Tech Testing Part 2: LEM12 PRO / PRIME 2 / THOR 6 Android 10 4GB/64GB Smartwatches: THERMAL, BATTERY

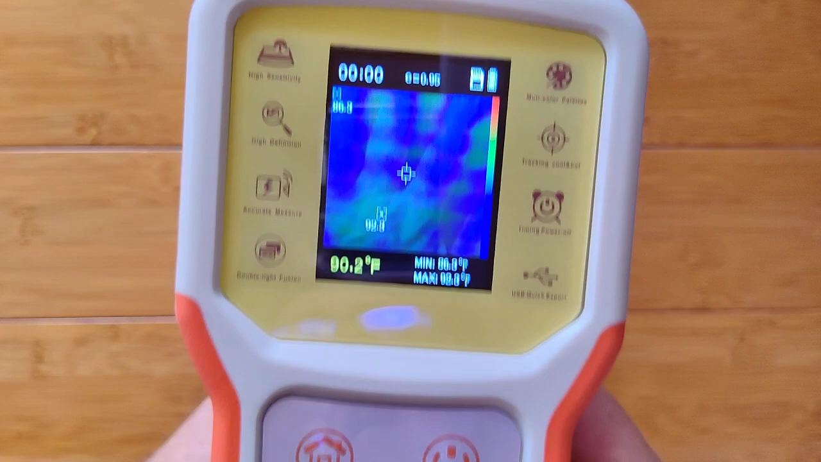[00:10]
Android 10 smartwatches using this instrument, which will show heat. You see, in Fahrenheit, it's jumping around with the different temperatures. There's the hottest one by my finger, the coolest one in the lower left-hand corner, and at the very bottom where it's saying 88.4 degrees,
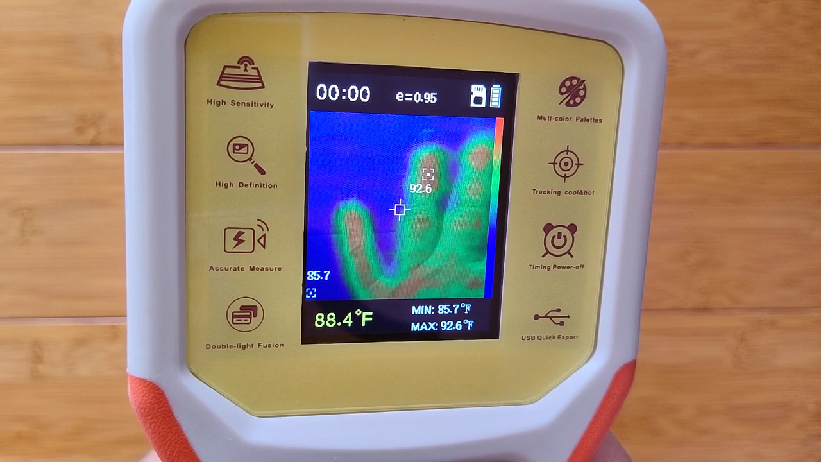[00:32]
On screen: spot 88.4°F, max 92.6°F, min 85.7°F
that's right where that little square is.
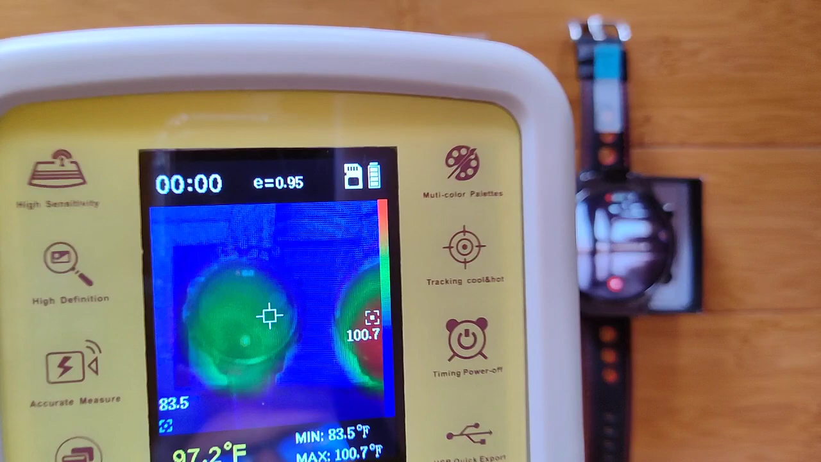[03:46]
On screen: spot 97.2°F, max 100.7°F, min 83.5°F
I'm going to have to get the alignment on here. It's meant to be far away.
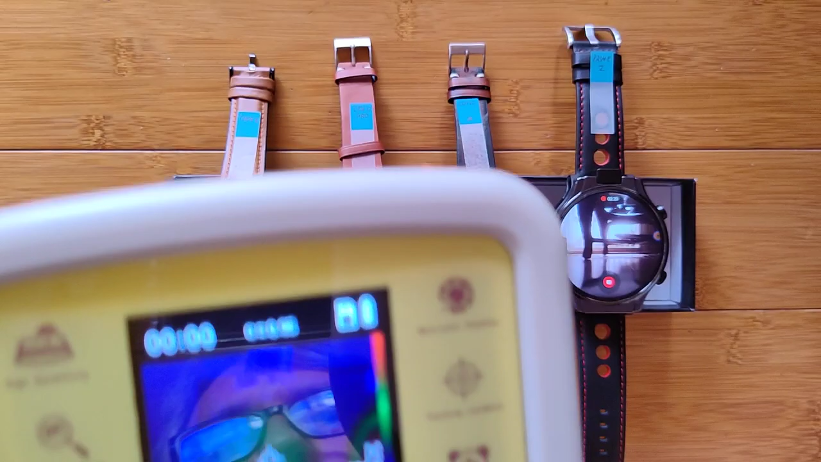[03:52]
So everything is going to be shifted down a little bit on this.
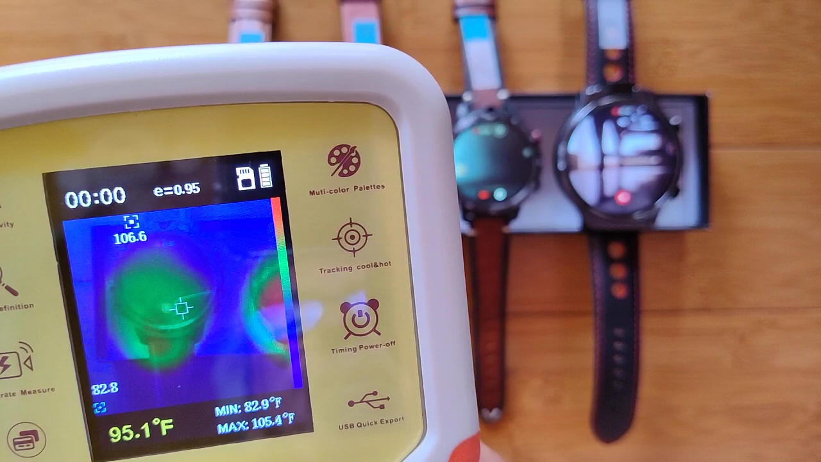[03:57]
On screen: spot 95.1°F, max 105.4°F, min 82.9°F
But you can see that in the middle, it's reading about 97 degrees.
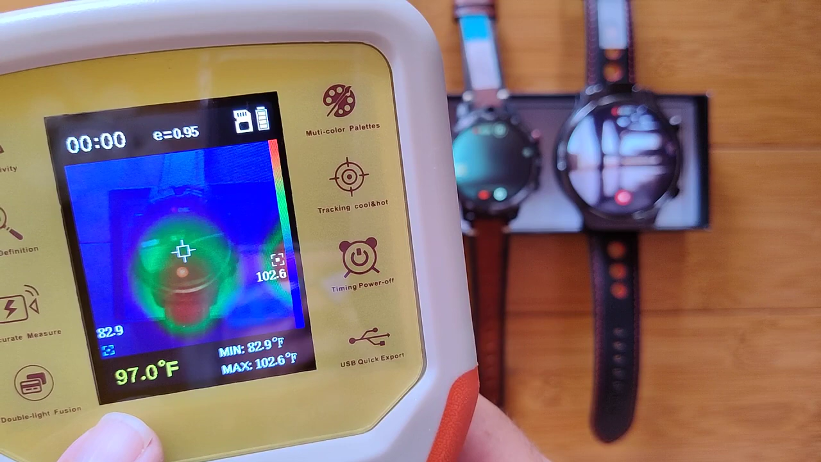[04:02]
On screen: spot 97.0°F, max 102.6°F, min 82.9°F
Down here, it seems to be hotter.
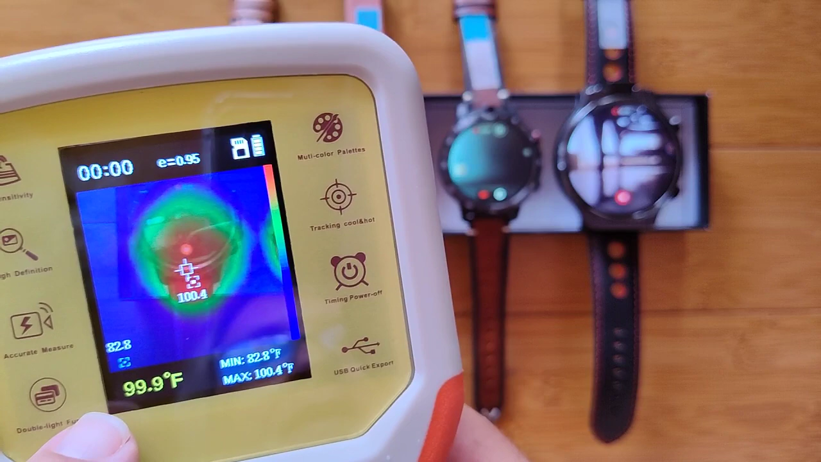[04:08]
On screen: max 100.4°F, min 82.8°F
Yeah, 100.5, 100.4. It's saying where the square is, is 99.8.
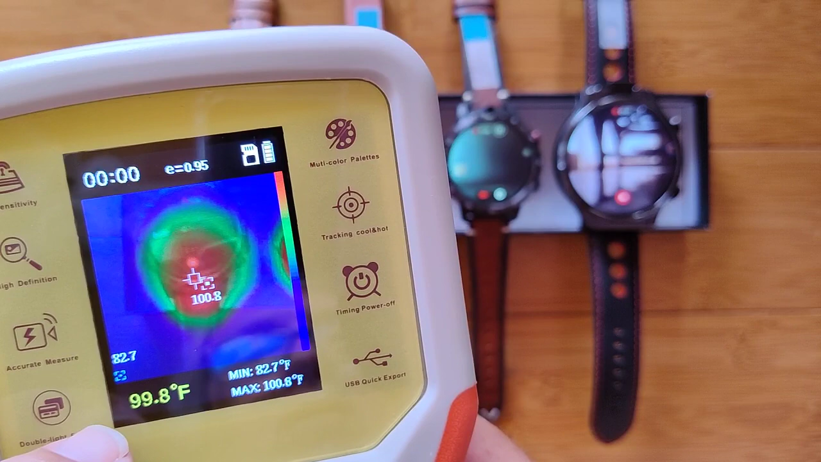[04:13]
On screen: spot 99.8°F, max 100.8°F, min 82.7°F
So let's call it roughly 100 in roughly the red area on that one.
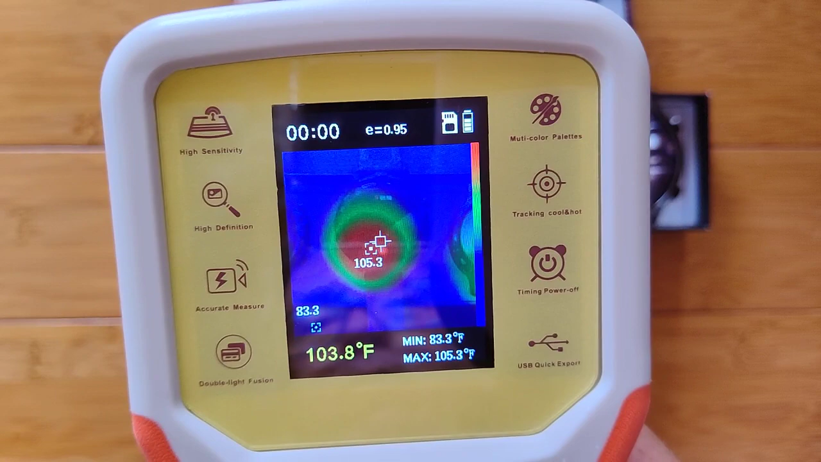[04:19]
On screen: spot 103.8°F, max 105.3°F, min 83.3°F
Wow, we're already up to 109,
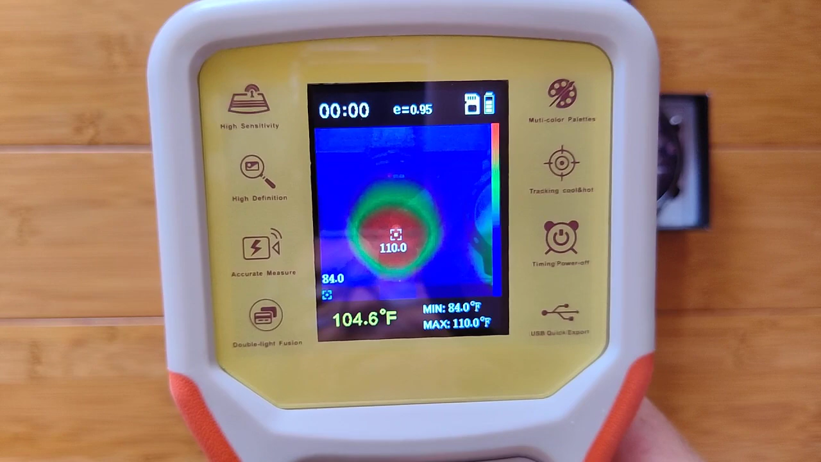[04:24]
On screen: spot 104.6°F, max 110.0°F, min 84.0°F
110 and rising on the LEM 12 Pro.
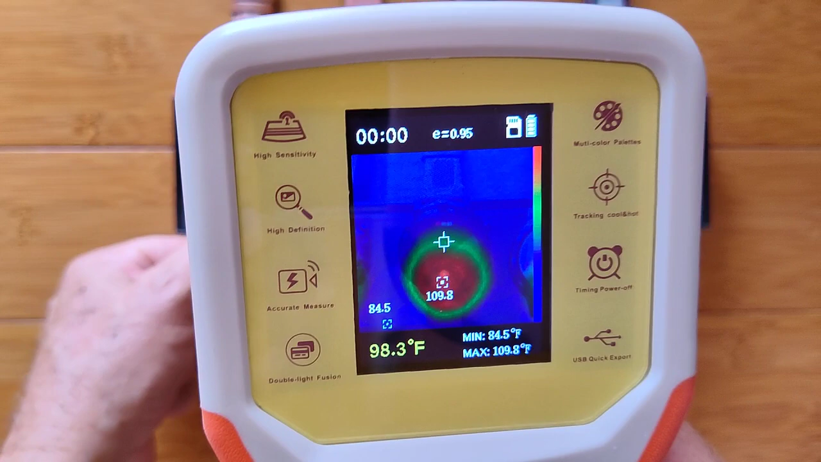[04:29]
On screen: spot 98.3°F, max 109.8°F, min 84.5°F
I'm going to just let this fall down there a little there. Okay.
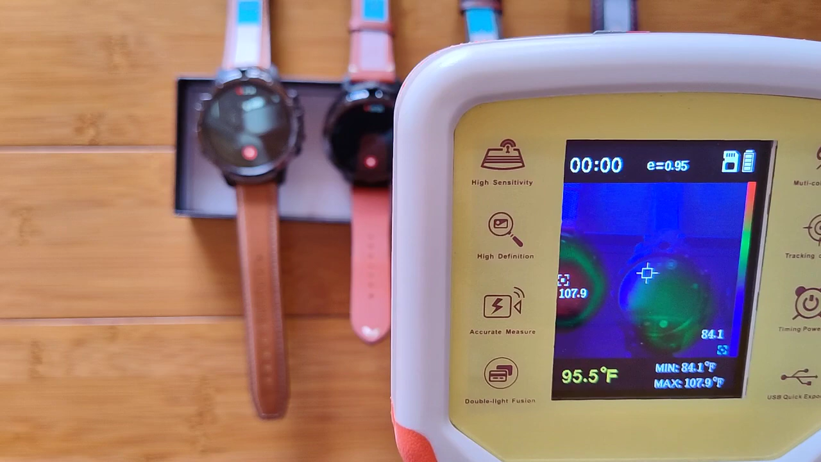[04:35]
On screen: spot 95.5°F, max 107.9°F, min 84.1°F
And now here's the Android 7 watch, the original LEM 12.
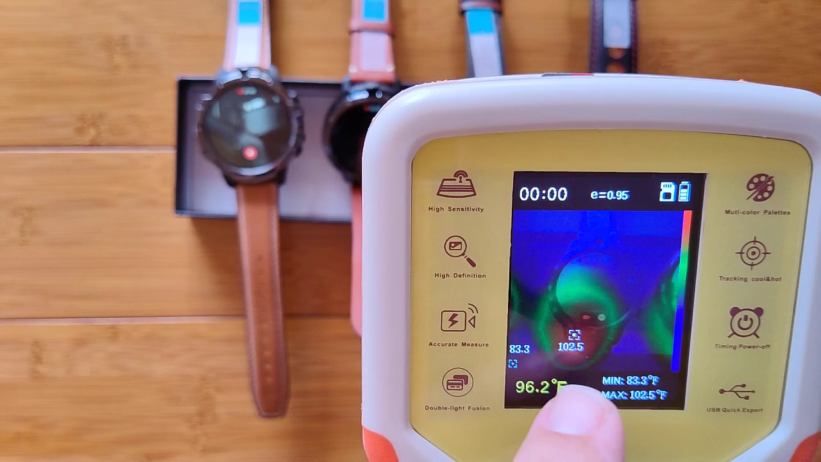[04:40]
On screen: spot 96.2°F, max 102.5°F, min 83.3°F
It's coming in about 102. And off camera here is our Prime 2.
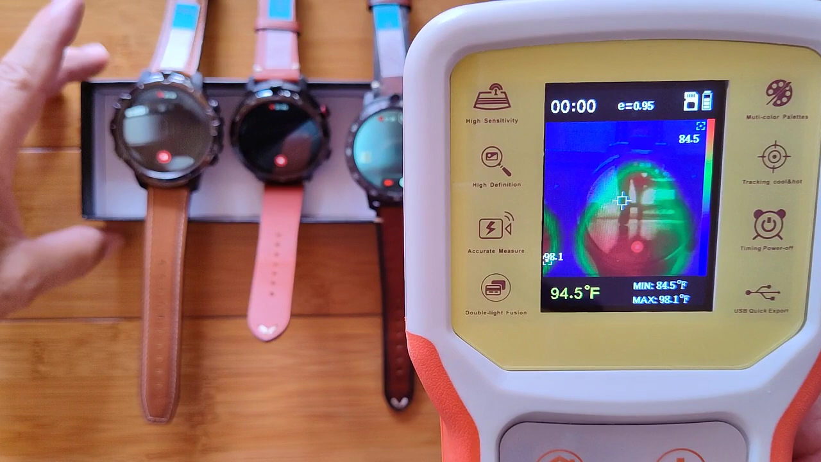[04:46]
On screen: spot 94.5°F, max 98.1°F, min 84.5°F
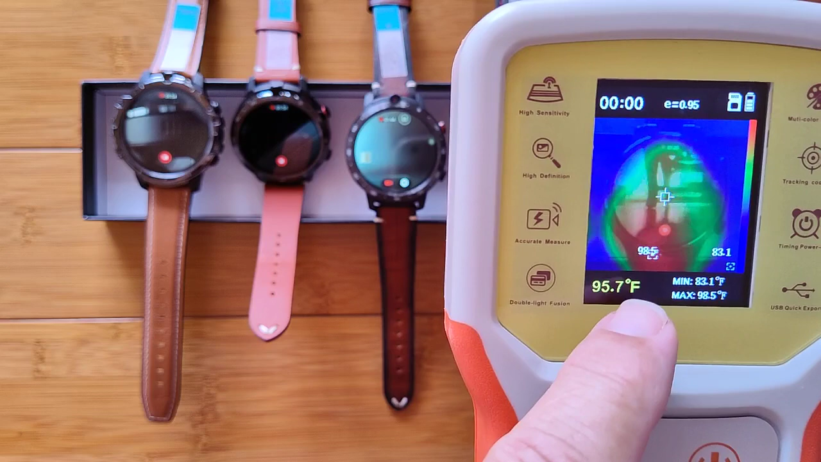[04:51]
On screen: spot 95.7°F, max 98.5°F, min 83.1°F
And getting down here again, it's 98 degrees. So I'm watching the one on the screen because that's going to pick the hottest spot as opposed to this one, which is where the square is. Otherwise, I'm going to move it off the camera.
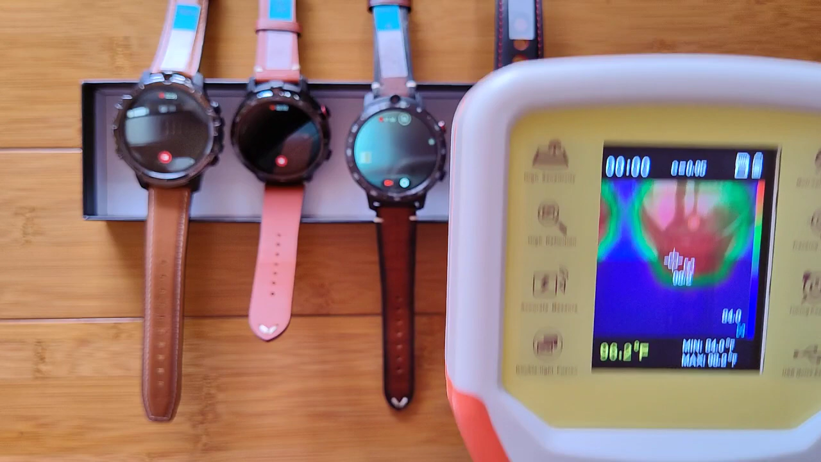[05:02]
So we're going to be looking at that little one right there. The ambient is 84 degrees. So it's fairly warm in here already. But the hot is coming in, yeah, 100, roughly 100. So there they go, baseline at about two minutes into it.